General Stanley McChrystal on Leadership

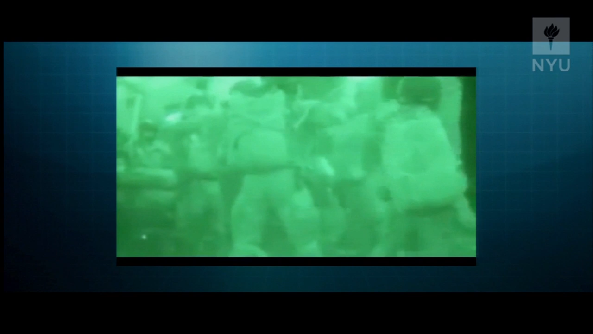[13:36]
And for years in my career, we went to perfect an operation called airfield seizures.
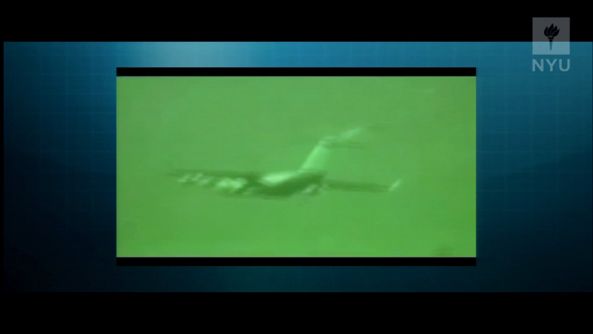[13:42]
We would do a drop of 34 paratroopers onto an airfield. Everything was done with night vision goggles.
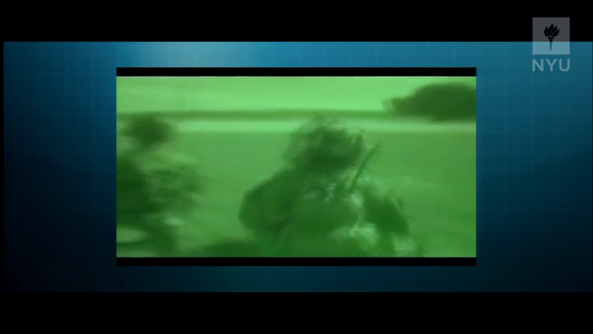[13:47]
We had helicopters. The aircraft were all completely blacked out.
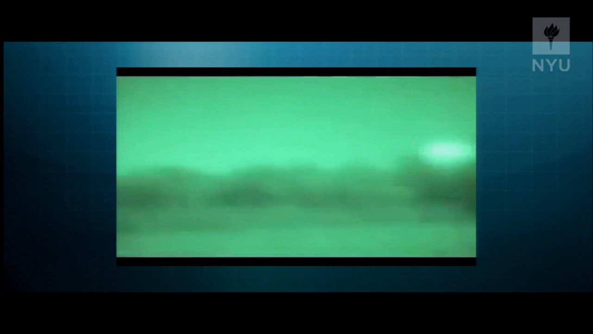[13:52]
We operated through the evening and we trained this over and over. In my career over about 20 years, I probably was on 400 of those complex missions. We got so good that we could drop people on an airfield and within 90 minutes, we could land the aircraft, secure the airfield completely, bring in a rescue force to do another mission, then fill the aircraft again and take back off and be gone. So 90 minutes from start to finish and we were gone.